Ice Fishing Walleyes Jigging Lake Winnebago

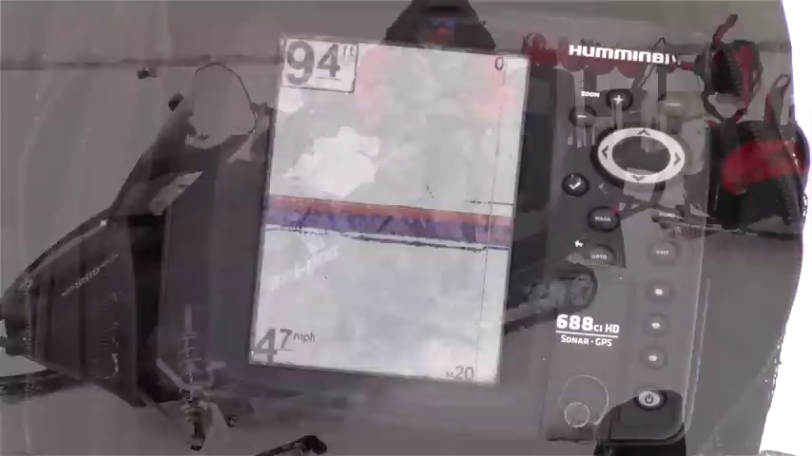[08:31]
The one nice thing about this 688 from Humminbird versus a standard flasher is that you can actually see your cadence. You know, and you keep your cadence the same. You can watch how those fish react to different cadences, you know, different jigging motions, and you can react with the fish.